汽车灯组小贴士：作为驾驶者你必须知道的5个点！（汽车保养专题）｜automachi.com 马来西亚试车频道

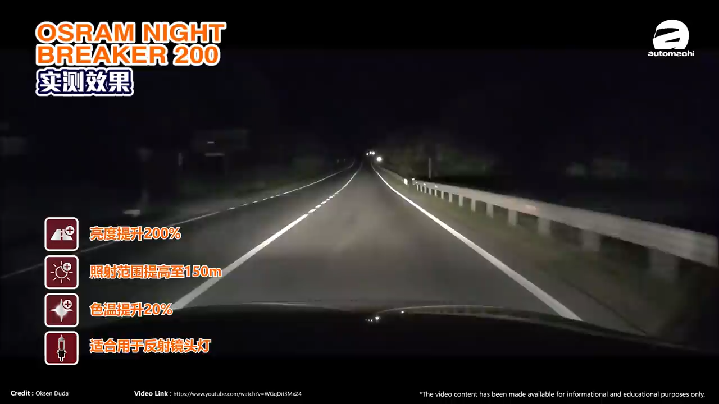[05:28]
%重点是照射范围也提高到了150米也就是说它可以照射更广的范围所以你不需要担心你晚上开车